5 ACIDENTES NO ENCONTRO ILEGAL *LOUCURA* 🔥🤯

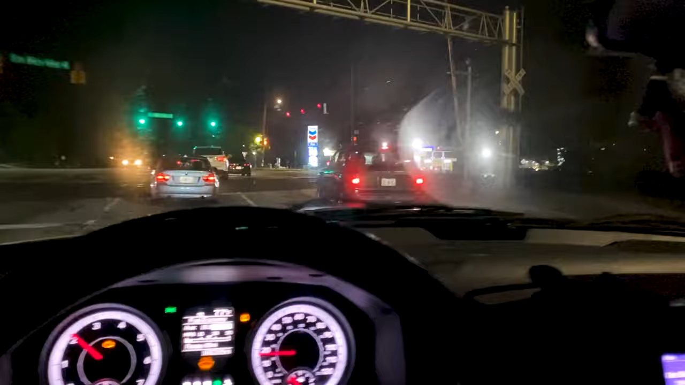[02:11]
Susto, velho. Já vindo pro outro local. Mandou vai pra 25 minutos. Olha o tanto de carro na nossa frente.
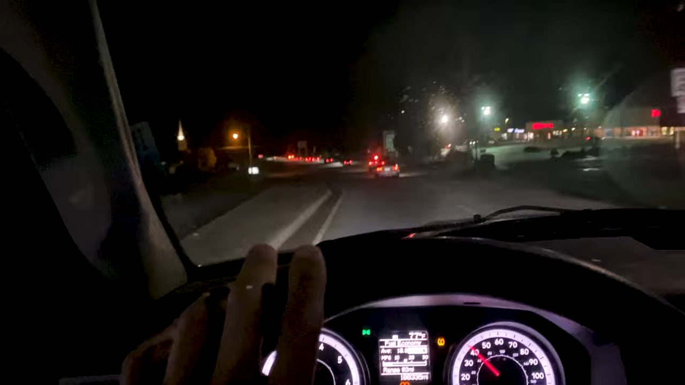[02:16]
Pra trás lá também. Tá lotado, mano. Lotado. Lotado o bagulho.
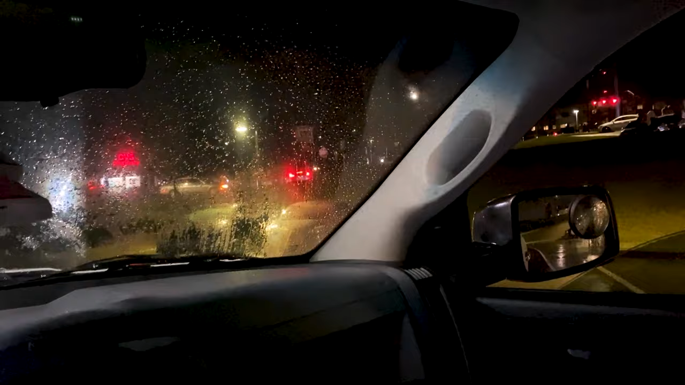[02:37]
Olha lá, aquele lá também roda.
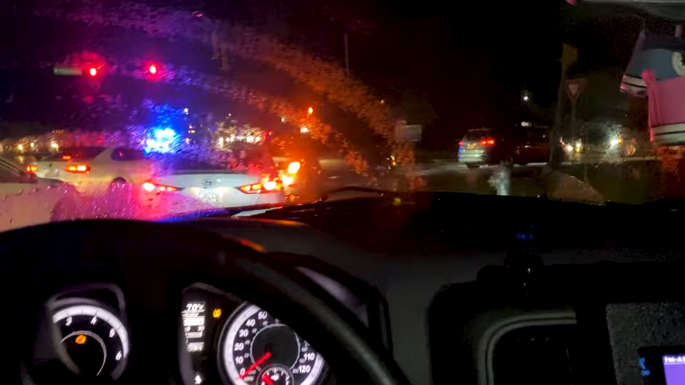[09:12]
Mano, que tanto de gente. O bagulho tá louco demais, filho. Eu já vi uns três carros batendo ali, filho. Olha, os caras tão indo com outra mão, parça. Fechou todo mundo ali. Fechou todo mundo lá.
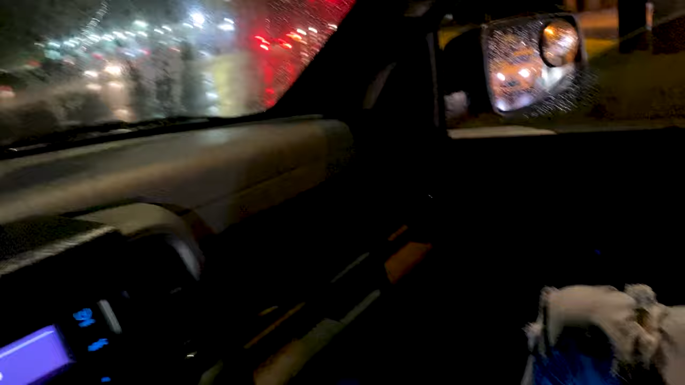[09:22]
Fechou não, tem cara passando. Fechou, velho. Ó, foi duas, hein? Fechar, irmão.
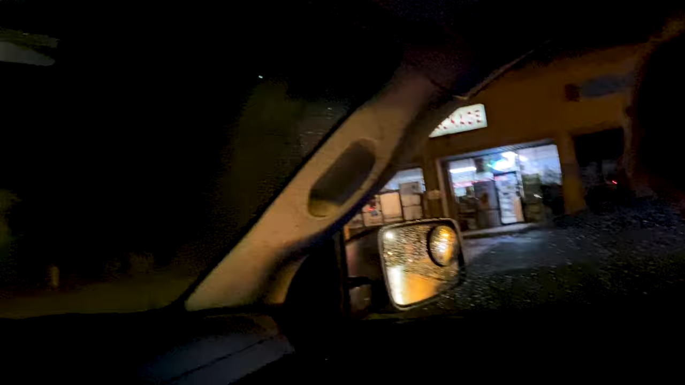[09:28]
Entrar aqui no sinal, velho. Vai fechar todo mundo. Pega pra
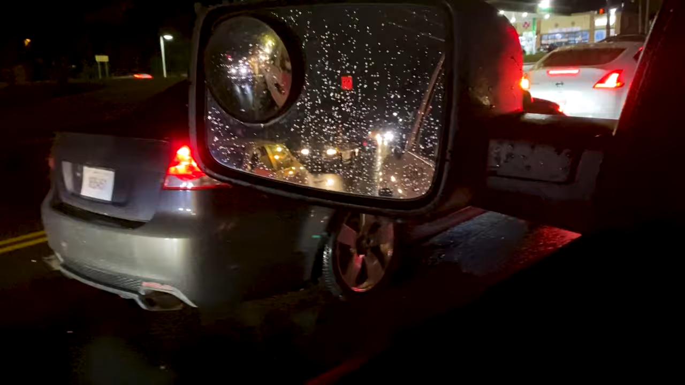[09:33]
direita. Foi atrás dele. Ó. Pega não, Godot. Nossa!
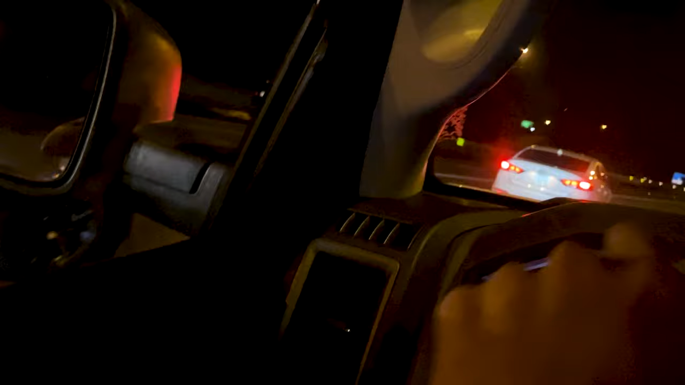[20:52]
Ixi, mano, fecha na highway, tudo. Caralho, mano.